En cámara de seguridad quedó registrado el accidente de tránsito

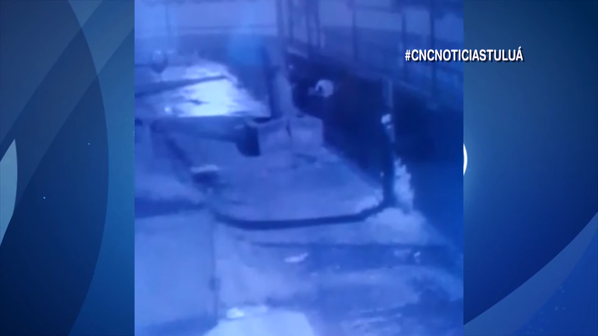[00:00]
Eran las 2 y 37 de la mañana el pasado 8 de octubre cuando Jonathan Escobar Piedradita se desplazaba en su motocicleta cuando un vehículo de color blanco al hacer el giro atropella al joven de 22 años emprendiendo la huida.